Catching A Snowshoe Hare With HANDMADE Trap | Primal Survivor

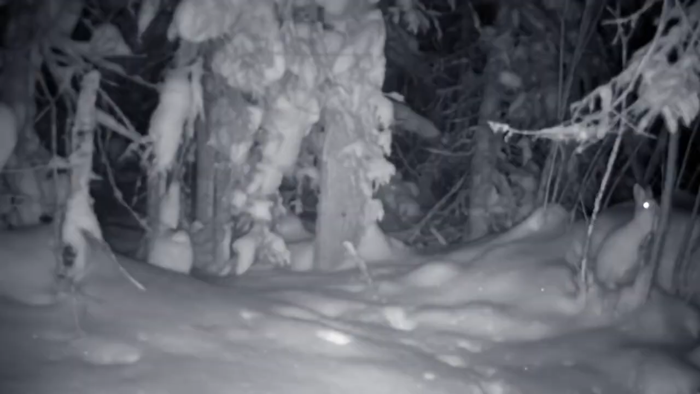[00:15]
They're camouflaged by their white fur and they're usually only active at dusk and dawn.